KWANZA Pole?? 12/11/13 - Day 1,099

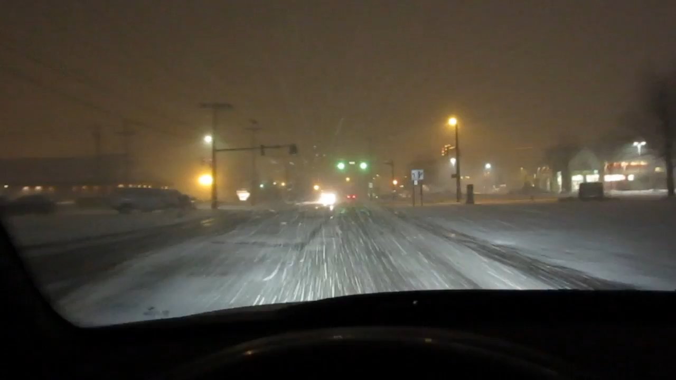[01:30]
And I'm not even looking at the camera. Roads aren't horrible. Visibility is pretty low due to the half blizzard we have here. There's no traffic. I guess it is 9 o'clock on a Wednesday night. Roads have been heavily salted, so they're still pretty good grip, especially in the intersections. They've done that well. It's just the Xenons lighting up these humongous snowflakes coming towards me at 34 miles an hour.